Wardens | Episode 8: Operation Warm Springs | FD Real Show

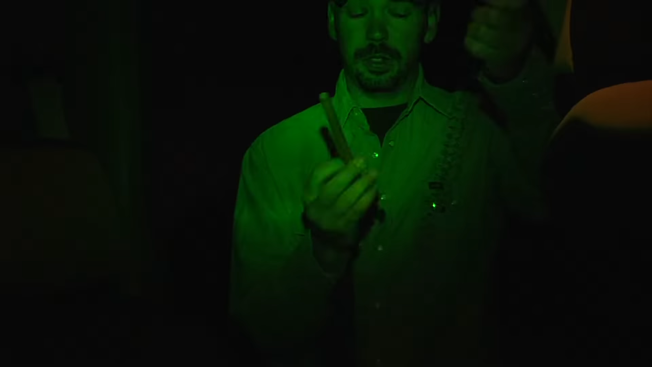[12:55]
This is one of the things we're gonna be looking for today, and I almost forgot my own.